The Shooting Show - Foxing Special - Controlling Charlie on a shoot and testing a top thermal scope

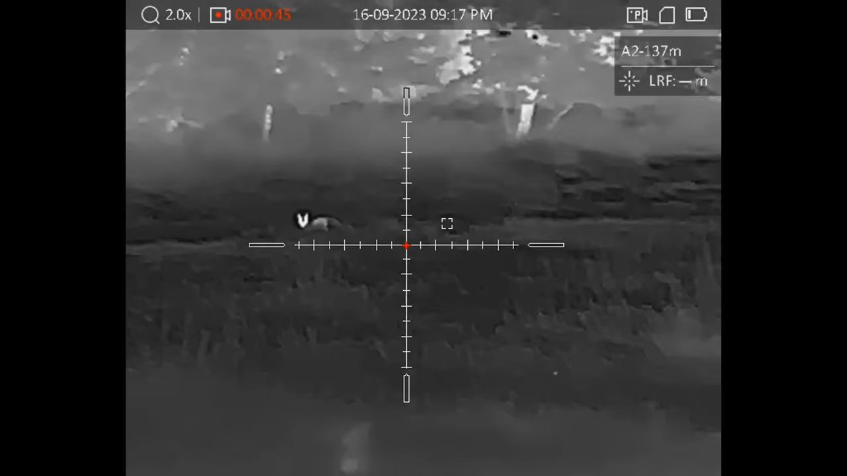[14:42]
Eventually it came right into around about 30 yards, and it just made a very straightforward shot. So not really much of a test for the scope or the rifle.
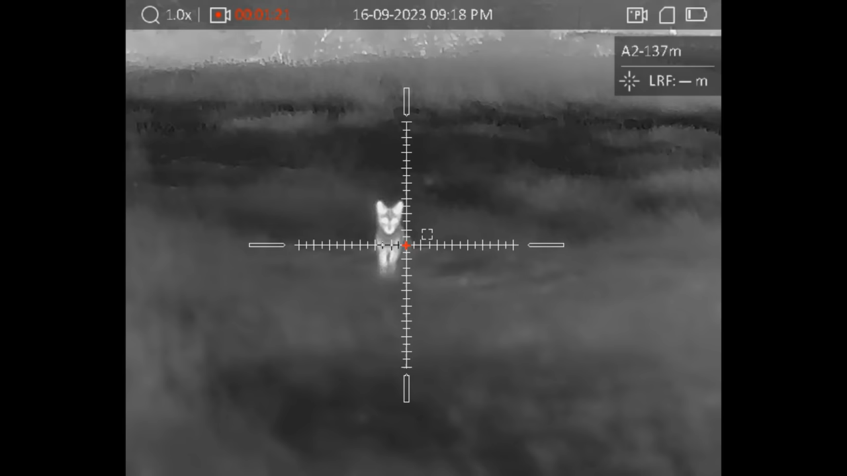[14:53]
However, you can see that you wouldn't have any bother at all shooting a fox at 150 meters or so.